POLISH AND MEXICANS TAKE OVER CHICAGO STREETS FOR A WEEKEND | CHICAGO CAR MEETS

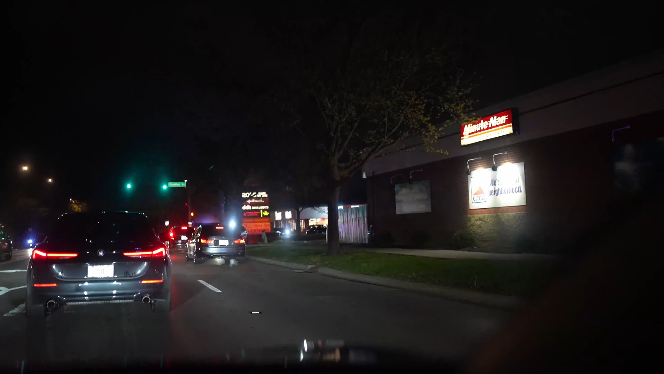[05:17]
I'm telling you guys, at that last spot, they was letting us chill for a bit because they were getting reinforcement.
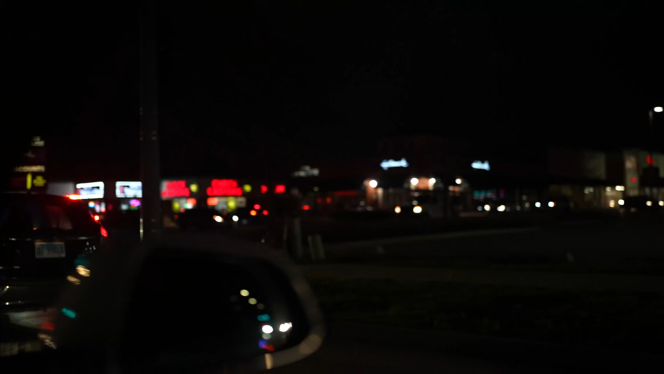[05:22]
I'm telling you, these cops were not from over there and they were still helping out. Look at this.
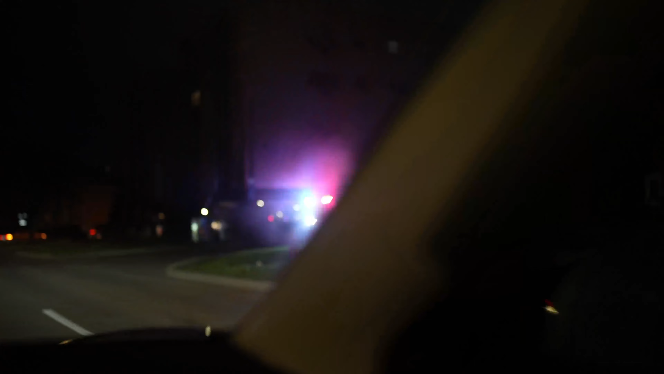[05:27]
I'm saying, like, they're ready. They went and blocked off and set up traps along the entire exits.
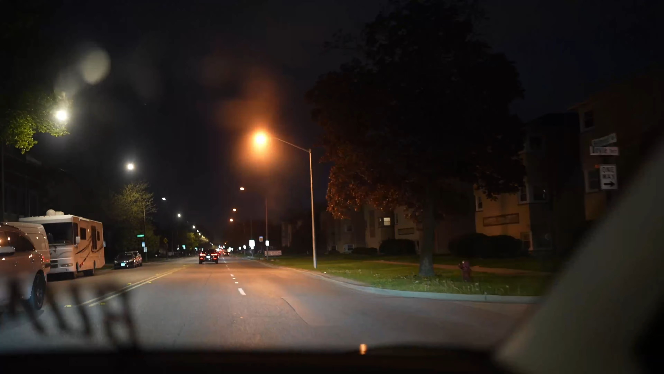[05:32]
Like, if you went right, you're going to run into cops. If you went left, you're running into cops. Anywhere we want, any lot nearby, already blocked off.